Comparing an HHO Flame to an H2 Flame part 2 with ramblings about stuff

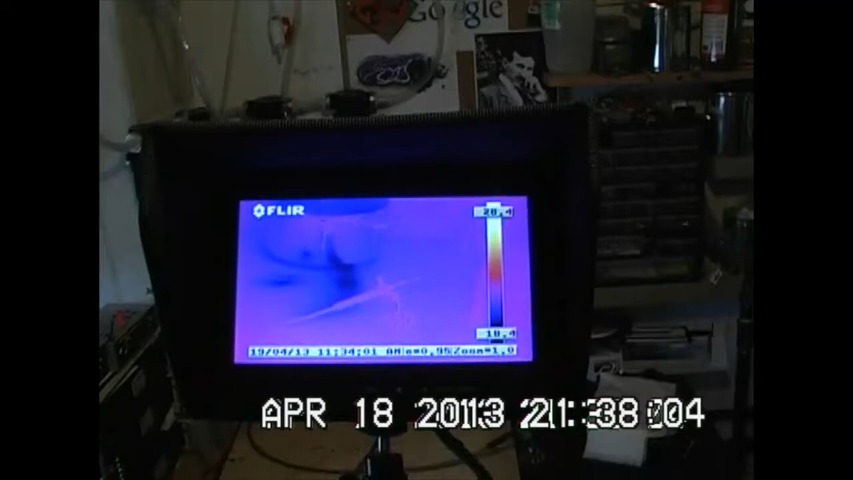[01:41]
We're looking down at our torch and that's what we're going to do is we're going to film
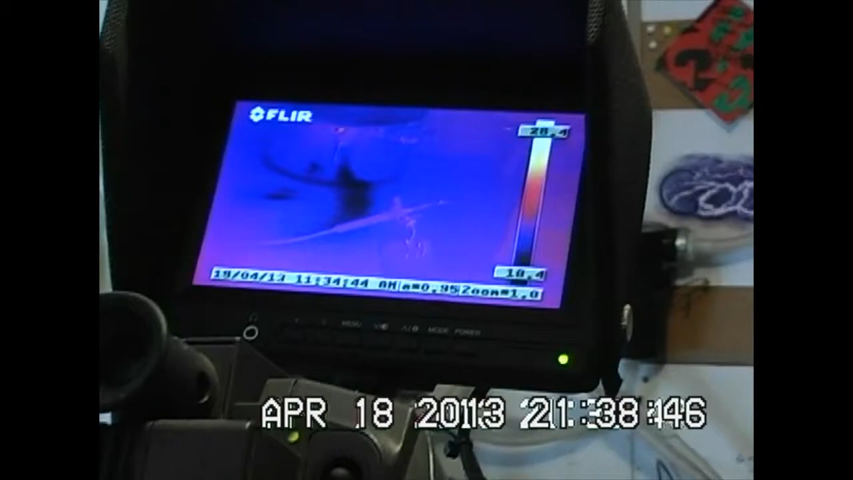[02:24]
This camera was actually made to inspect furnaces so
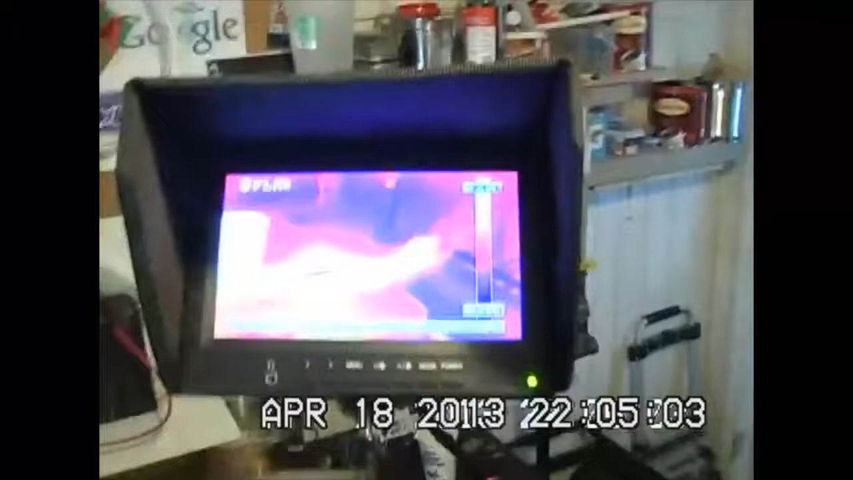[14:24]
It's burning up into the, uh, straight above it, you know.
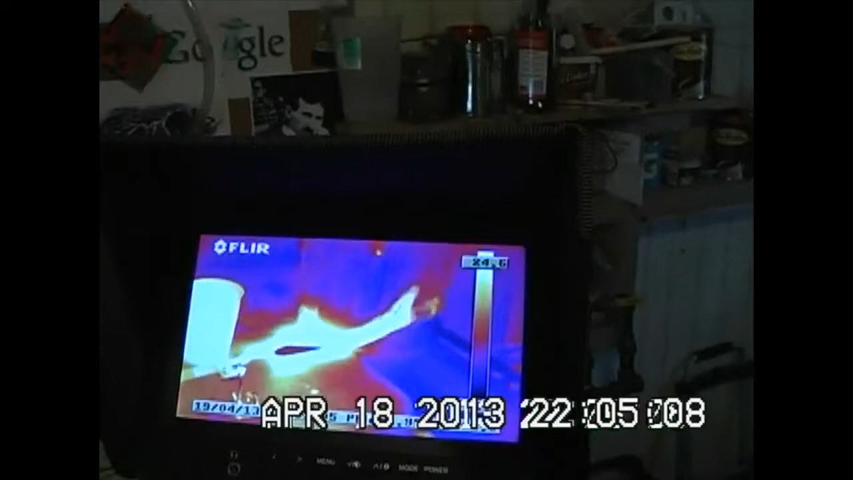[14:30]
It doesn't have a very fine profile.
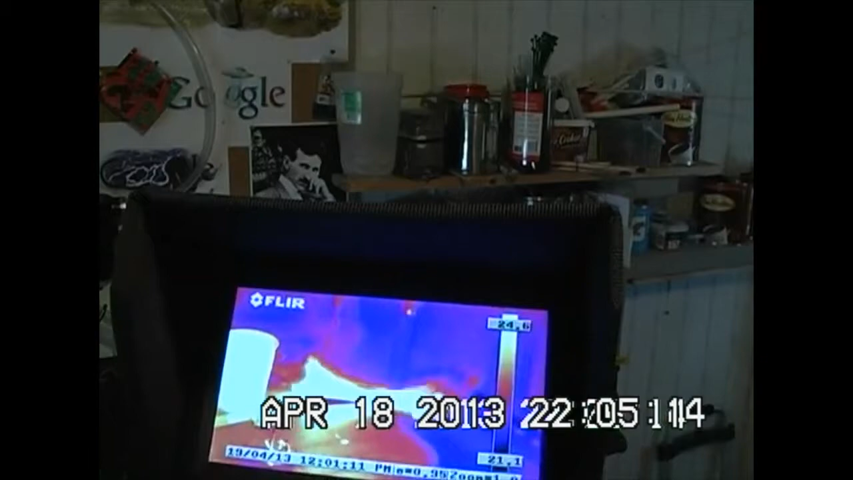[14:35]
Yeah.
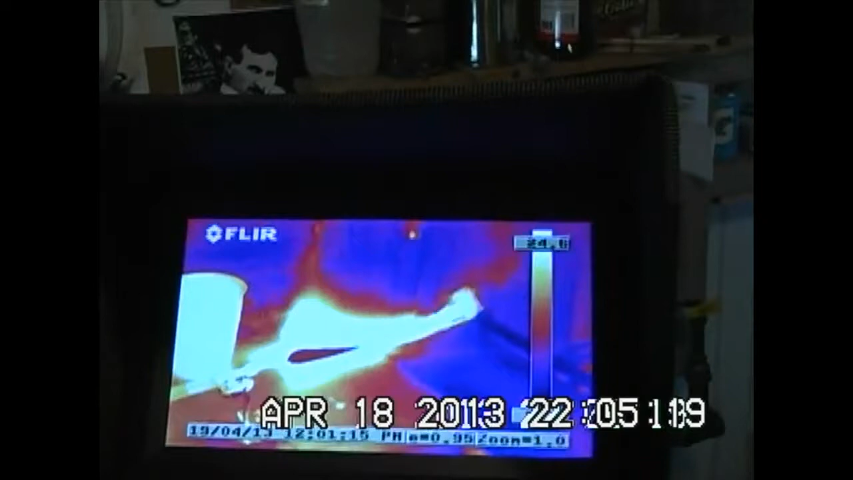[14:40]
And that's, uh, really about it.
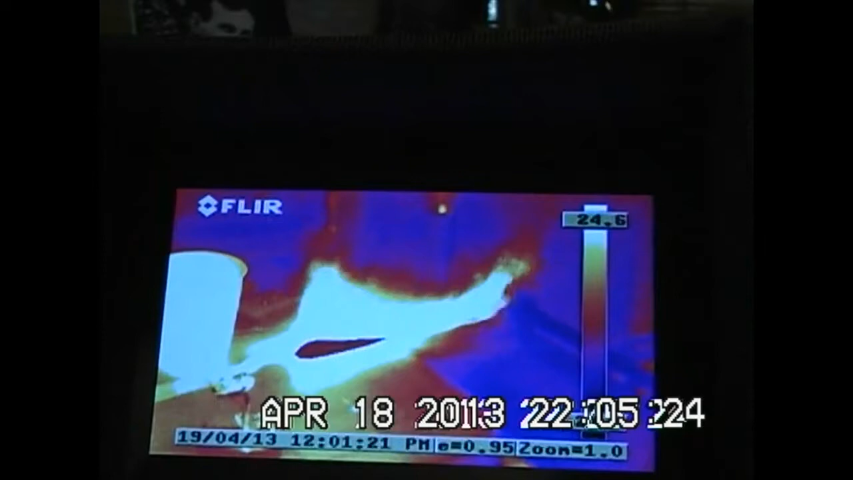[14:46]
We're just doing some fun new testing with this camera. Actually, this is a new camera.